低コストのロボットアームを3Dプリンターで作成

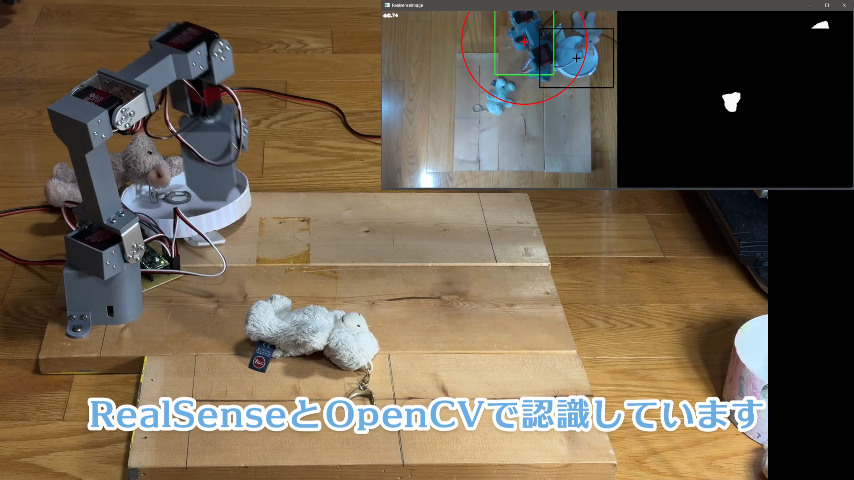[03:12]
上部中央の画面はリアルセンスのカラー画像で、右上の画面はデプス画像を画像処理したものです。